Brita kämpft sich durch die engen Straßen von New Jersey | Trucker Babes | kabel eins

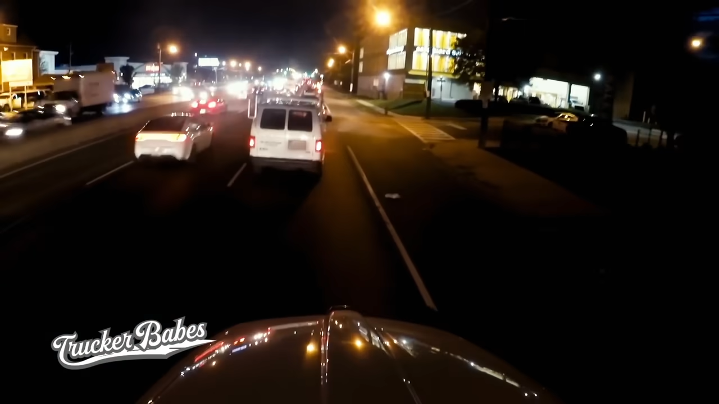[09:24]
Da war schon eh kein Platz zwischen mir und dem Vordermann. Da drängelt sich noch einer rein.